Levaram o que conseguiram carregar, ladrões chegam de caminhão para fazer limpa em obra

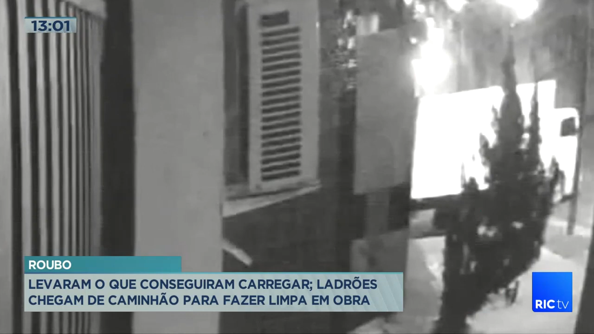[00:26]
O veículo foi usado por criminosos para cometer um furto, mas antes de entrar em ação, os ladrões prepararam o local.
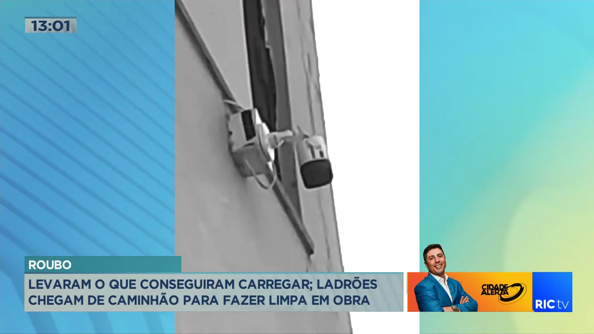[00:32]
Com o ferro cumprido, este suspeito localiza todas as câmeras de monitoramento e quebra os equipamentos. Aqui, ele vem de frente com a câmera.
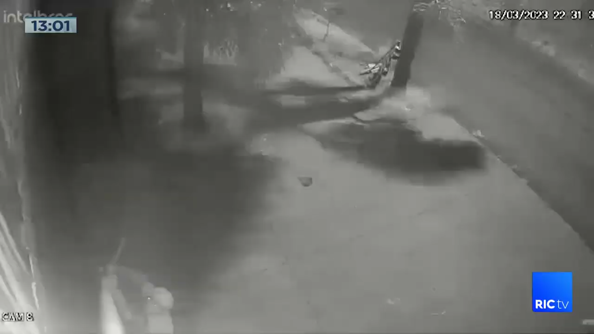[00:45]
Abaixa a cabeça para tentar esconder o rosto com o boné e consegue quebrar o equipamento também.
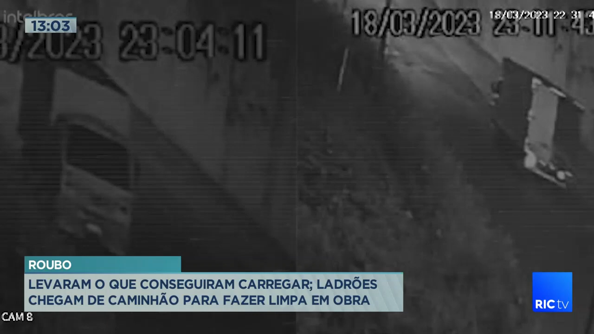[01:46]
Aí, coloca as imagens de novo para mim, para ver se o povo consegue reconhecer. Olha lá, os caras vêm com um bambu, vai derrubando, arrebentando com as câmeras para não filmar a ação deles.
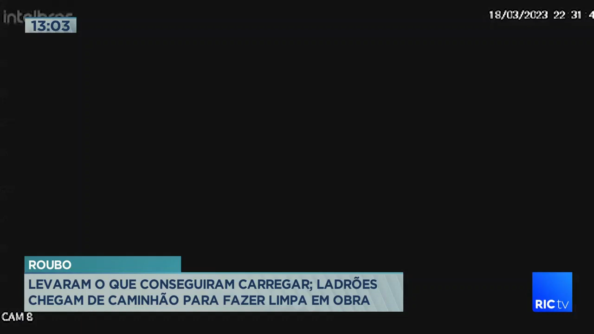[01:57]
Só que uma ainda conseguiu mostrar o caminhão entrando, tá vendo? É esse caminhão aí, ó.
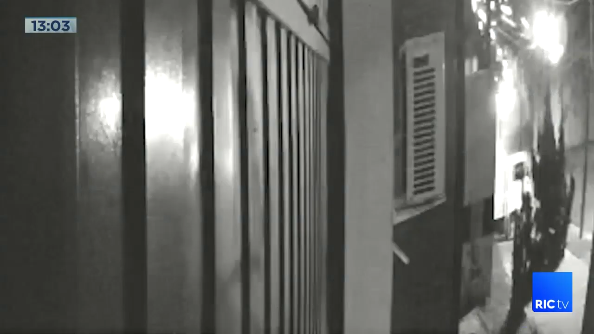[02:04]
Os caras entraram com o caminhão e encheram o caminhão de mercadoria.